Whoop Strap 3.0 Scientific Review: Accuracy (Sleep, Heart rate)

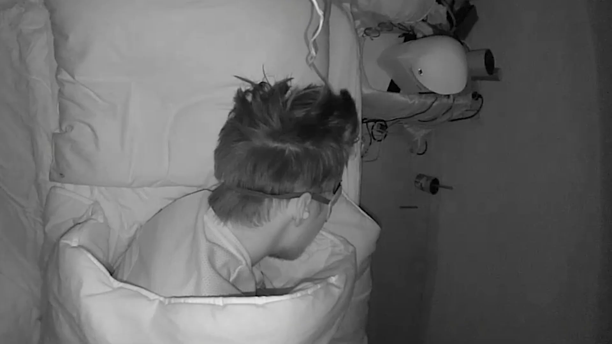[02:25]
With the infrared recording I can actually check what my movements were like and check if the WHOOP strap correctly predicts those moments that I'm awake.
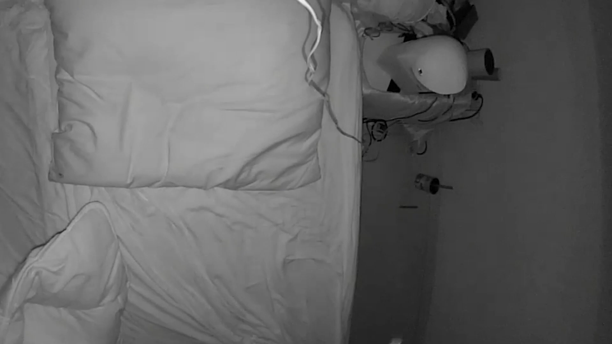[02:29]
For sleep staging the WHOOP algorithm uses the accelerometer, the gyroscope and the PPG sensor.